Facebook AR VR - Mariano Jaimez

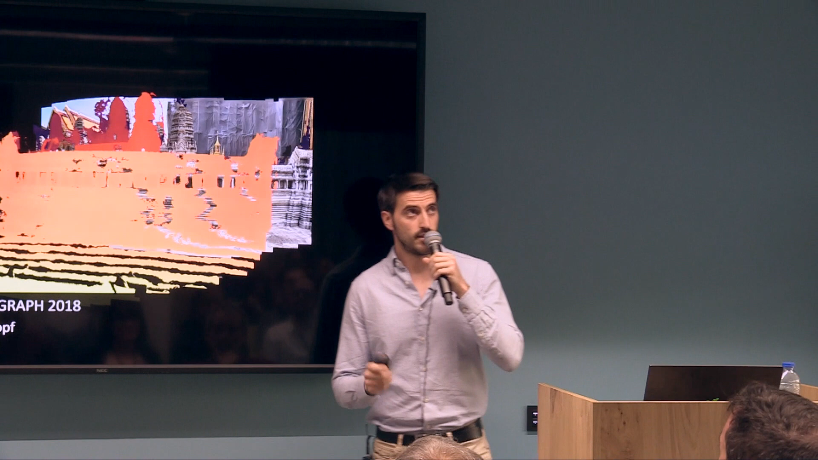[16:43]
And this work is based on how to combine different images from mobile phones to generate 3D content for those images or that environment that the person was observing so that it can be observed in VR as if it was real.